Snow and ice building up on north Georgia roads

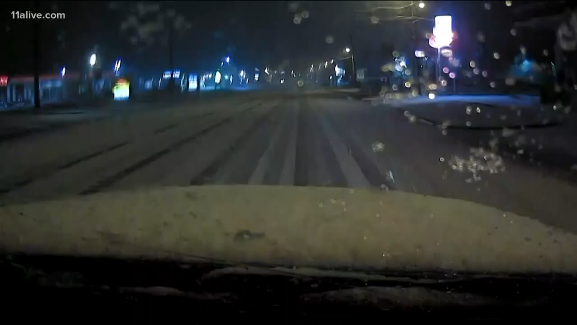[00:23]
And you can see that that snow is really, really sticking onto the hood. We're going to turn the lights off here just so that we're not blinding the drivers that are driving this way down the road. Now again, people are still on the roads. I mean this, you see this, this person on the, on the left still driving. It's really hard to drive down these roads, Chris. I mean, you can see that there's snow all throughout these roads and everywhere we go, we've seen a ton of snow. Again, there was a wintry mix earlier, but this is definitely still, and it's definitely sticking.